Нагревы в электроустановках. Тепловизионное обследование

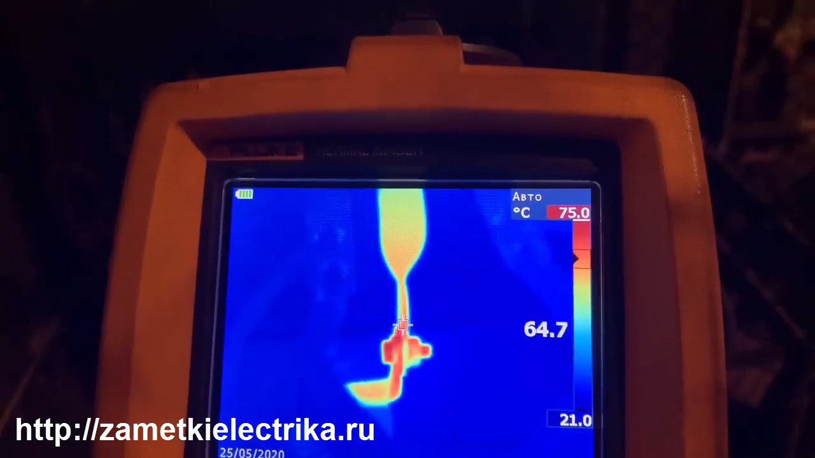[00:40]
On screen: scale top 75.0°C, scale bottom 21.0°C
75 градусов соединения шины на трансформатор тока.
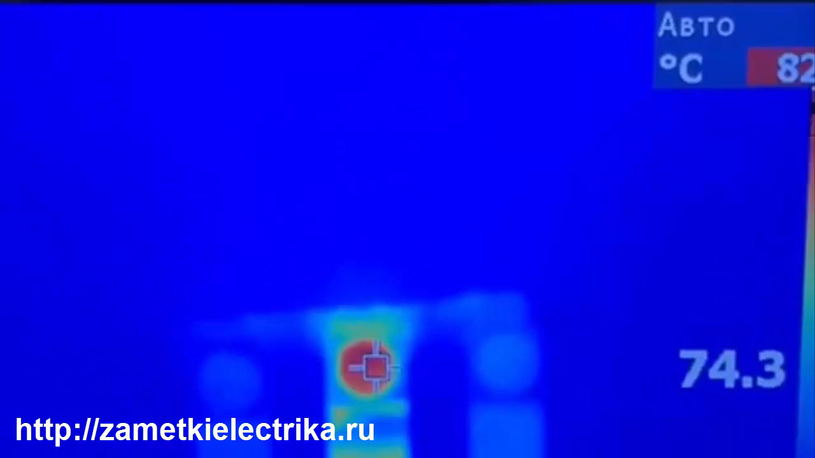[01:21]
Шпилька здесь греется от автомата, который отходит.
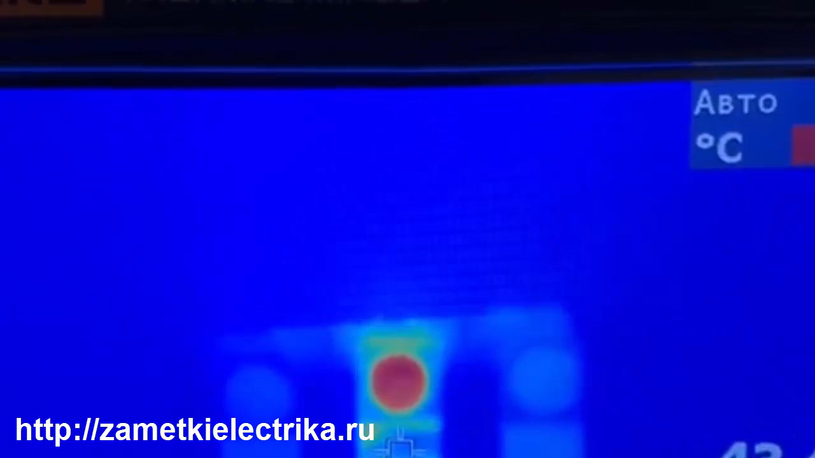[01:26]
110 ампер, вот трансформатор тока фазы Б греется.